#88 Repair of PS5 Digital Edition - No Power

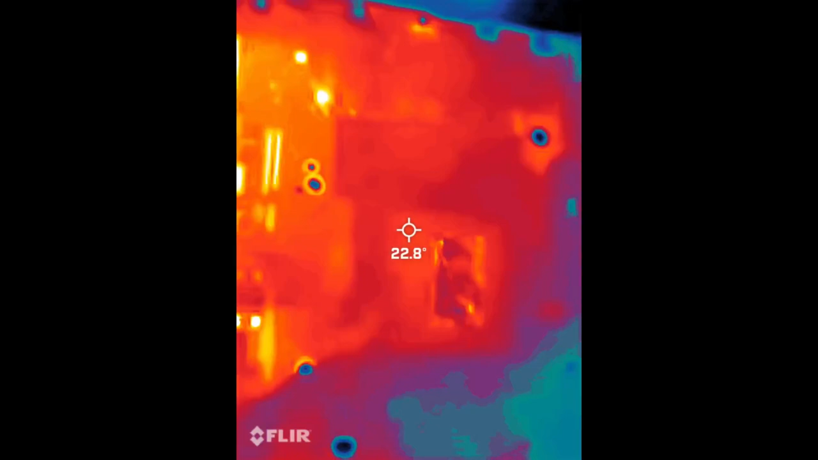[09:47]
I have my bench power supply set for 1 volt, 2 amps of current draw. So let's just see. I've soldered a wire to where I lifted that coil. Let's just see if anything gets warm.
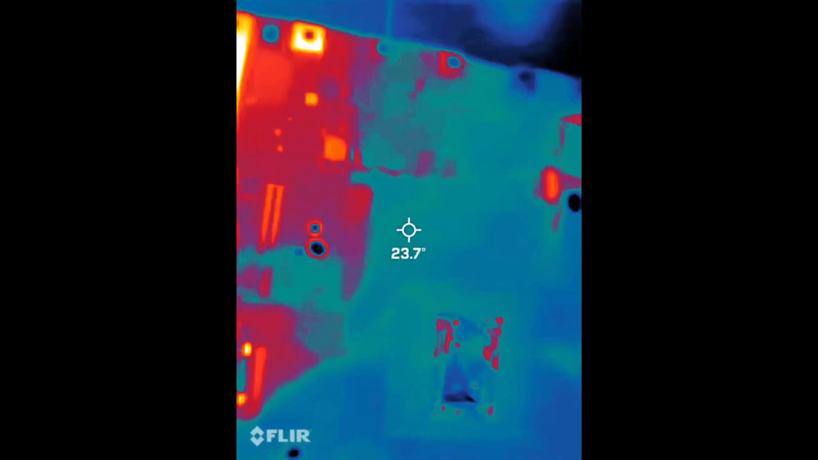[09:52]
I get my bench supply to work here. Select that. There we go. 1.5 amps.
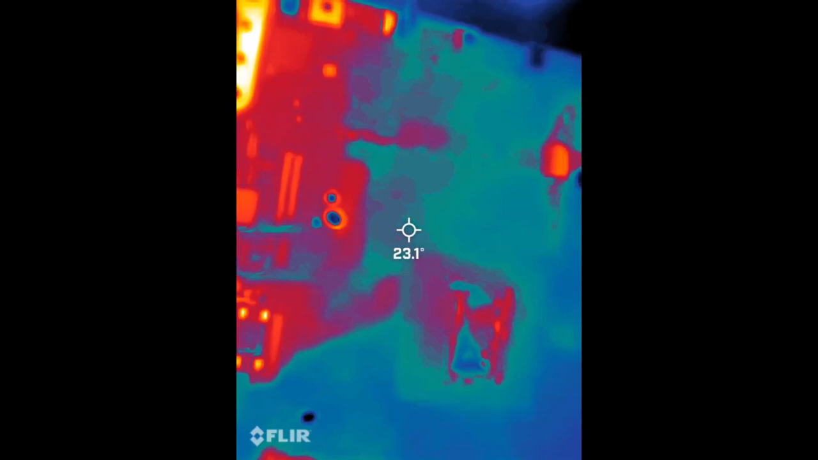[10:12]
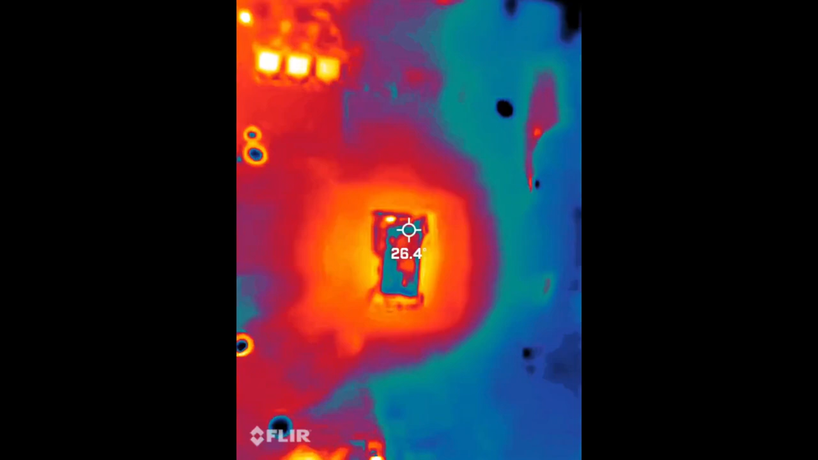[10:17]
So far, I think I see the CPU warming up a little there.
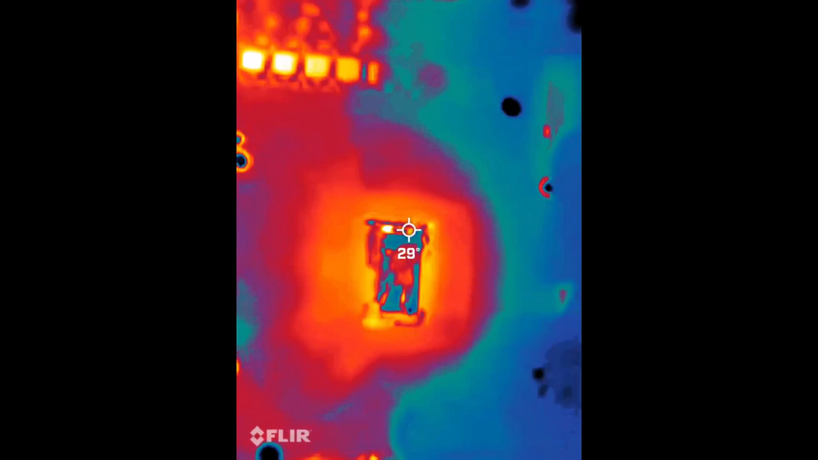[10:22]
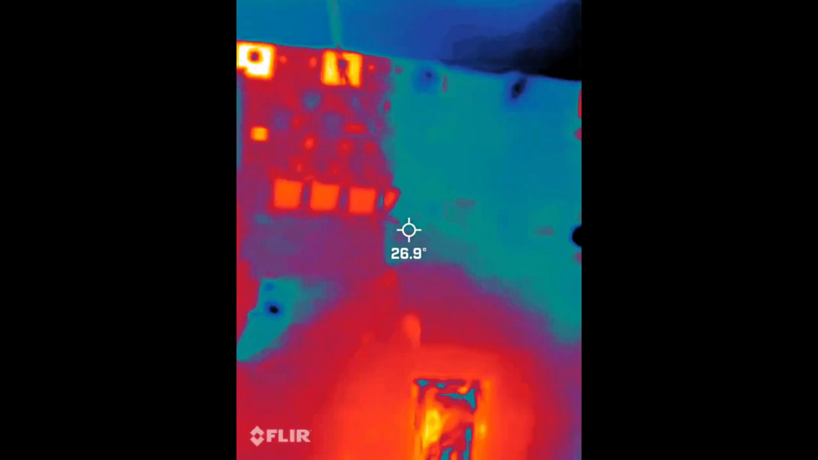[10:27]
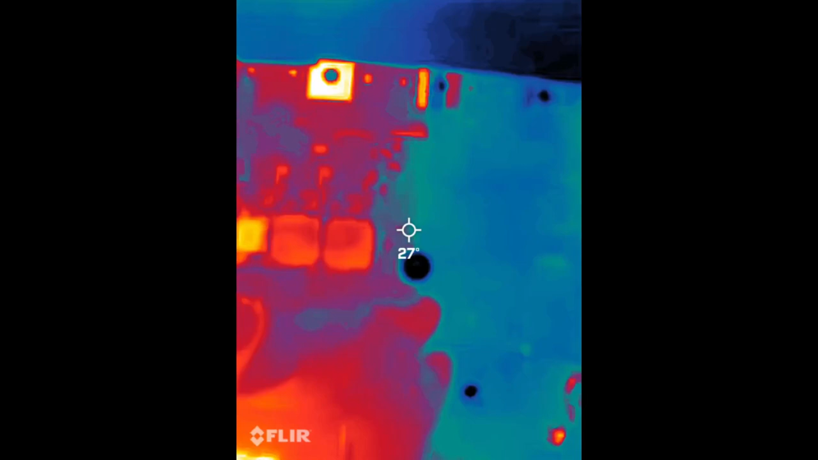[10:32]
But not really anything in the area of our coils.
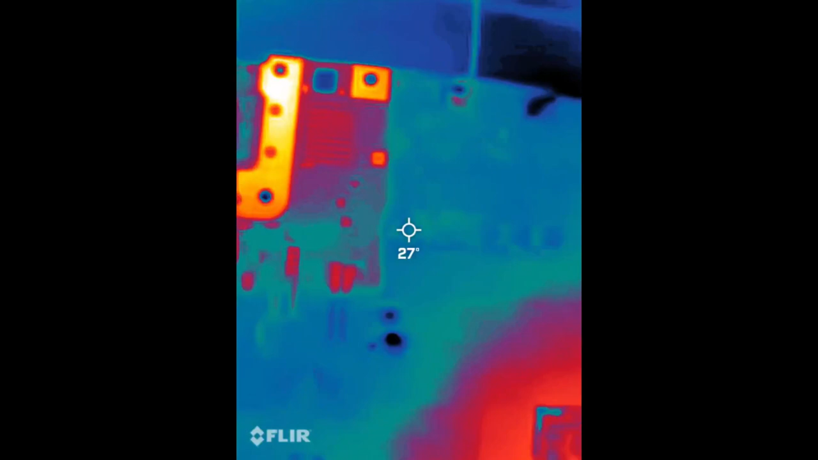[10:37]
Look at the other side of the board.
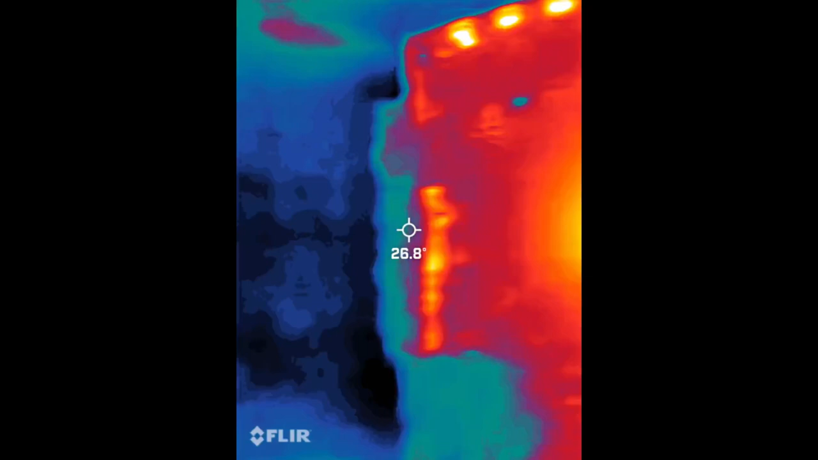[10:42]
Of course, I have not removed this thermal. Yeah, there's the CPU warming up.
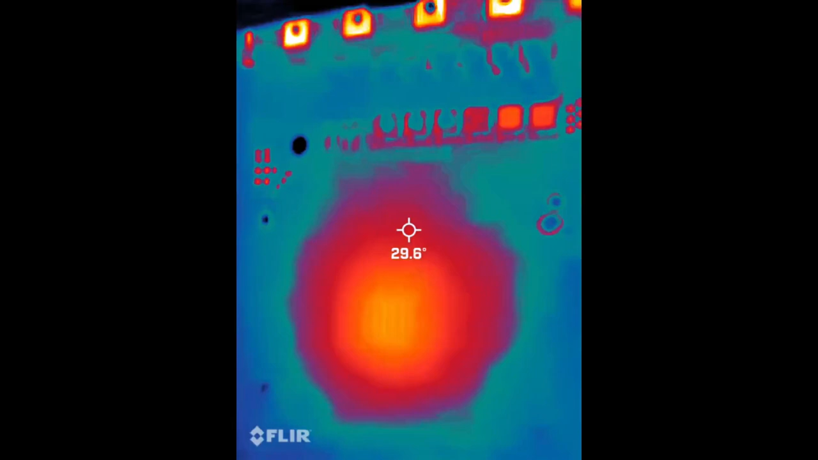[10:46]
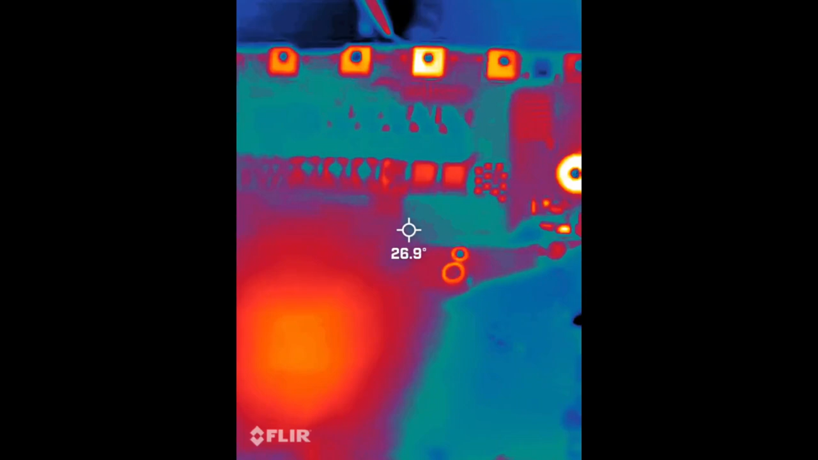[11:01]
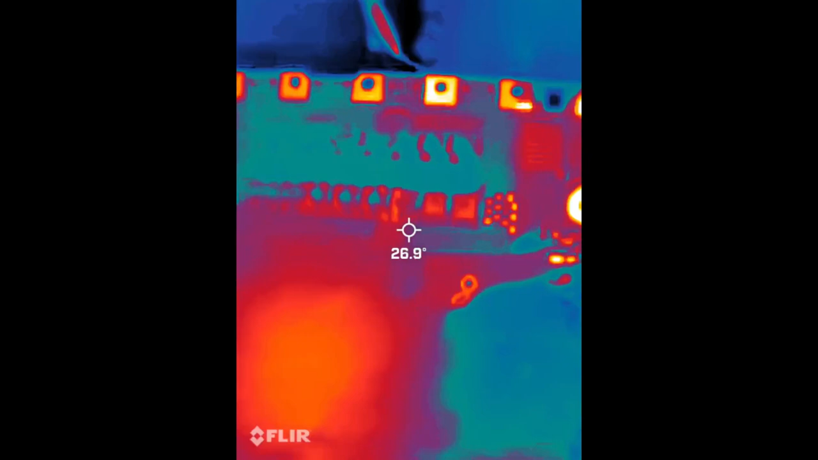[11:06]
I'm going to back this up, my injection voltage down to 9/10,
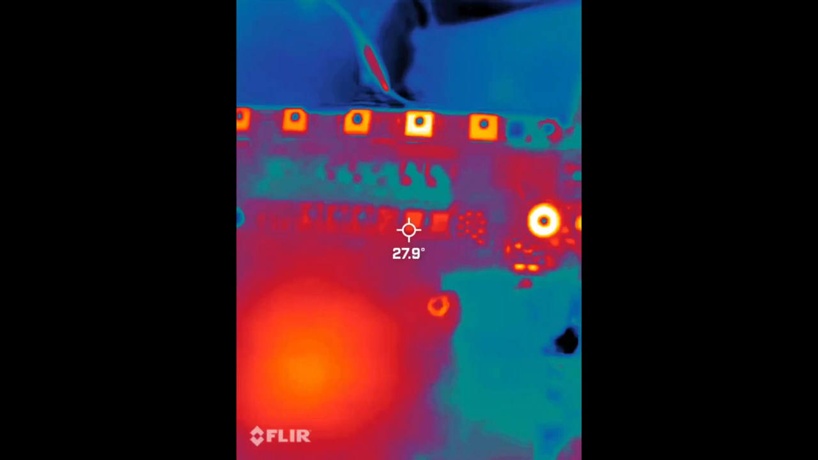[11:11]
since that's pretty much what the APU runs at.
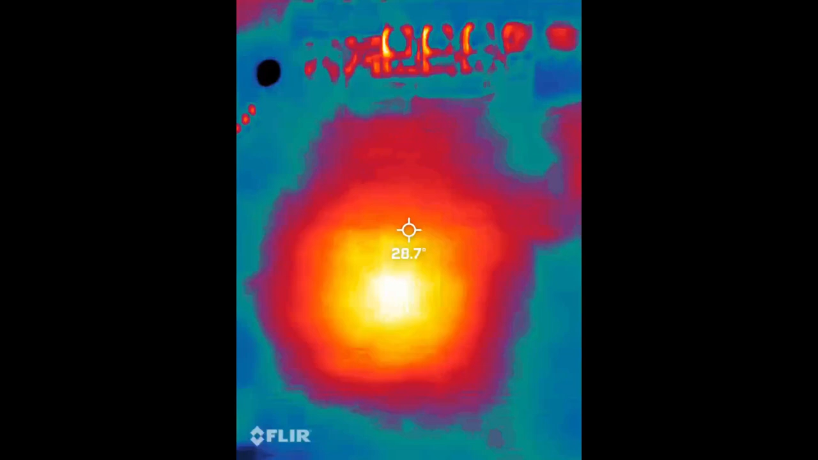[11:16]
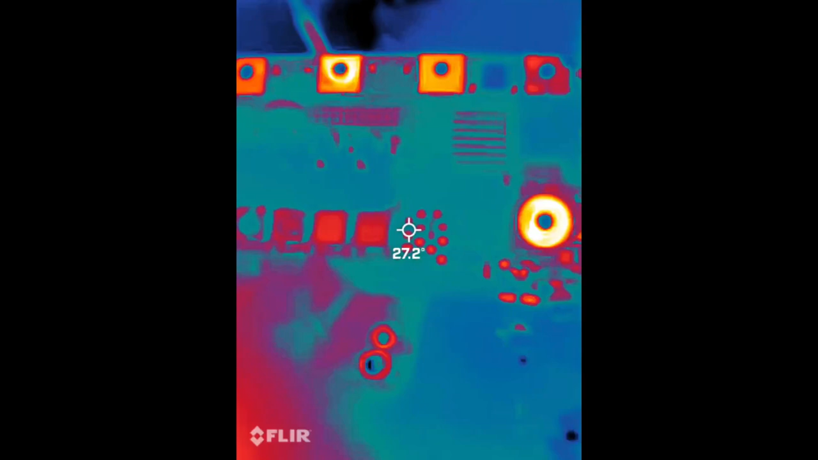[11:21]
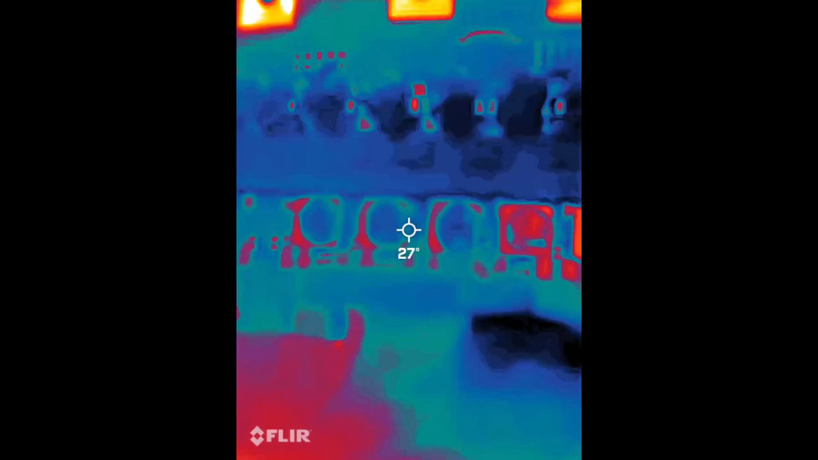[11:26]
Not sure if I'm going to see anything for all this thermal putty.